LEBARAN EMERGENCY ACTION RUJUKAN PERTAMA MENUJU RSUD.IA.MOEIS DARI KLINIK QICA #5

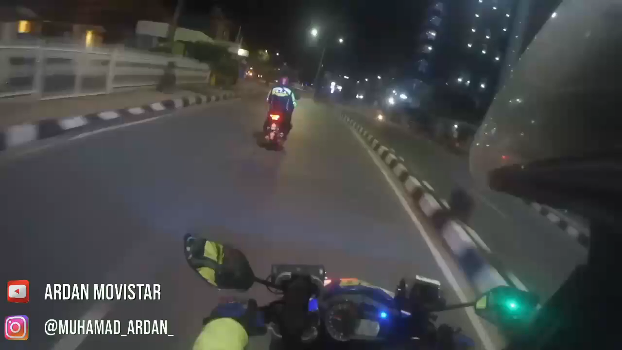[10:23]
Mobil Strada KT8075RK menepi ke kiri di posisi Anda. Kiri. Oke, terima kasih. Menepi ke kiri di posisi Anda. Beri isyarat menepi ke kiri di posisi Anda. Terima kasih. Tahan posisi Anda.